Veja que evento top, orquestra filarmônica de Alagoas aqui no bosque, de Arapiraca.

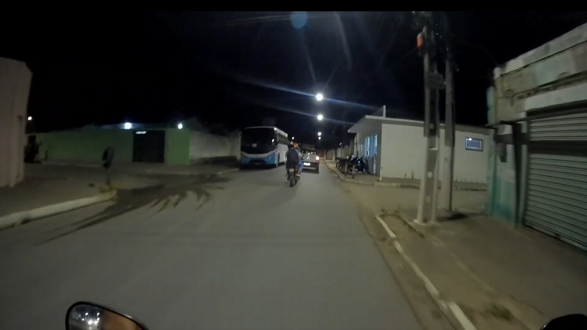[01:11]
Aí, pessoal, nós estamos aqui dando uma voltinha na cidade de Arapiraca, a cidade que eu moro. Rapaz, essa minha, a rua que eu moro aqui, que é essa principal aqui, é bem movimentada, pessoal.
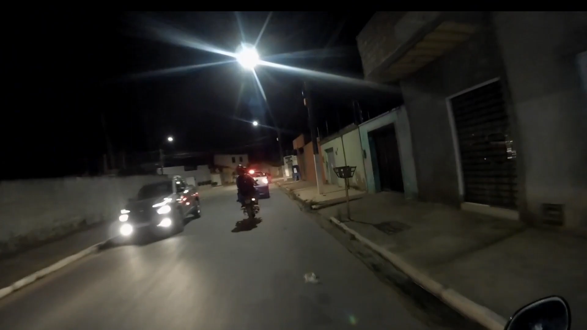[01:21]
Bem movimentada mesmo. Qualquer dia eu vou filmar aí para vocês aí.
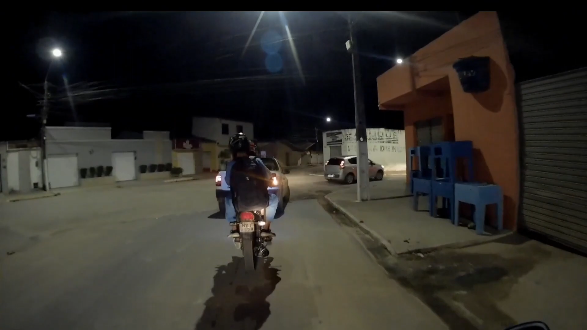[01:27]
Essa rua bem movimentada mesmo e alguns motoqueiro, né? E até alguns carros que só passa, como diz, vedado, só passa chutado, cara. Esse cara que não tem noção. Olha aí, ó. Principalmente esses entregadorzinhos aí, ó. Vem quando aparece aí no Já Notícia aí, algum desses motoqueirozinhos, algum desses caras aí,
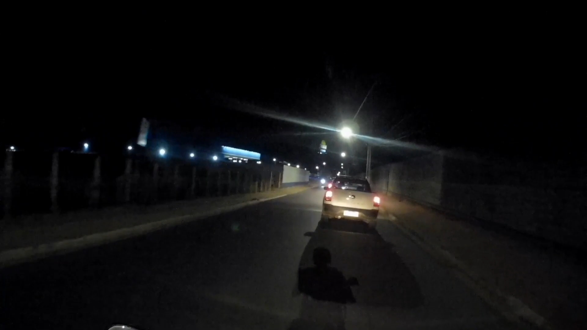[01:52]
internado, né, um acidente de moto, que em cruzamento,
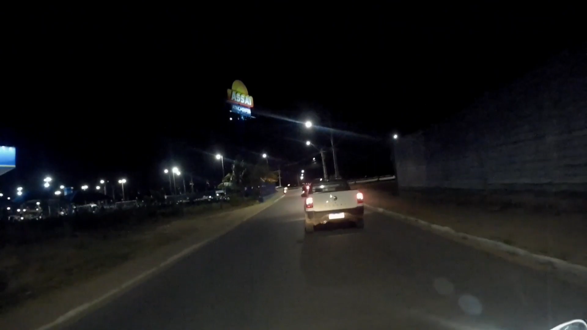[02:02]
acidente de moto em bateu no carro, sempre acontece, sempre sai notícia direto.
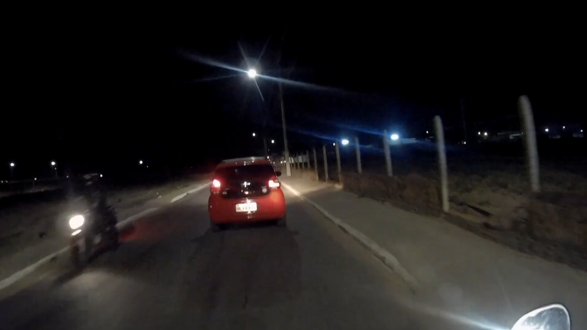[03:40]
Primeiramente, você não tem nenhuma proteção em cima da moto. Buraquinho abençoado, eita buraquinho triste aqui, cara. E não tá nem chovendo, aqui tá um verão de rachar a testa. E aí do buraco ali, imagina quando tivesse chovendo.